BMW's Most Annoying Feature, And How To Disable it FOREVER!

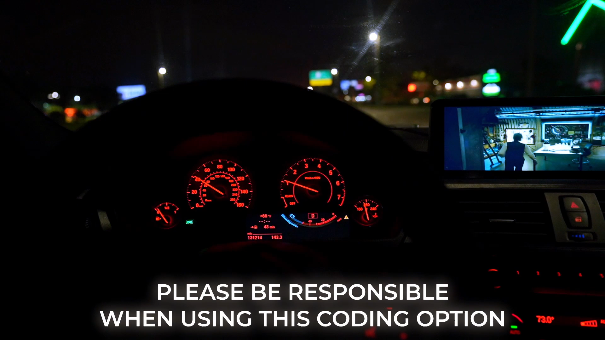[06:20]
um yeah remember this is for your passengers not for the driver itself the driver should always keep his eyes on the road
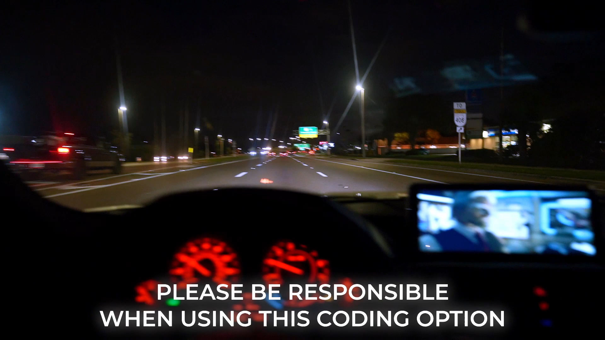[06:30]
but there you have it video in motion no restrictions and look at that